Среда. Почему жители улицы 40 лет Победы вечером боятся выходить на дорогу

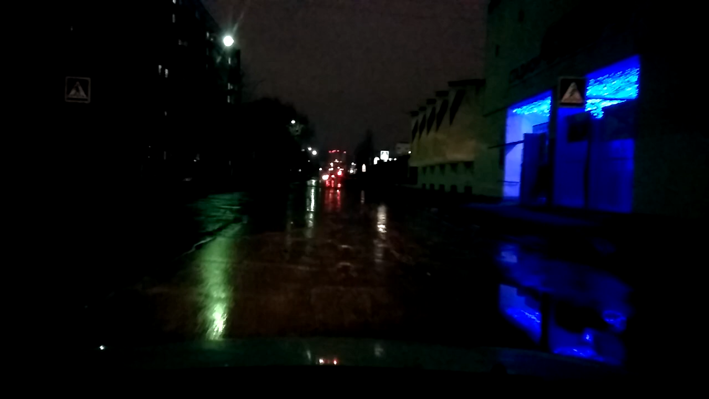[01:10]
Людей, переходящих дорогу, просто не видно. Редкие фонари скорее слепят, а фары машины не спасают.